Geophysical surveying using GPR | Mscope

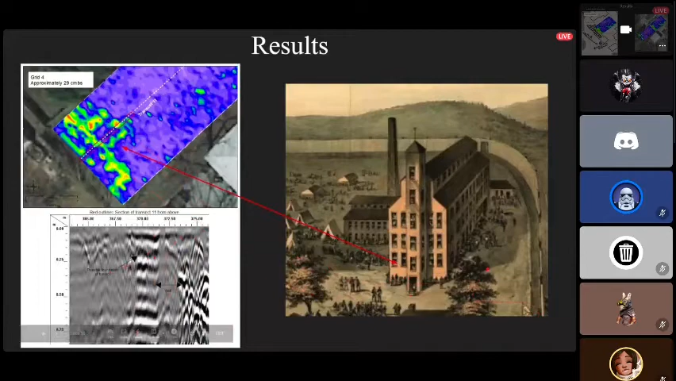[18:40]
and so it's just my personal opinion but i think it looks quite a lot like this entryway um so what i've done here is i've overlaid the black is the rowan county gsi their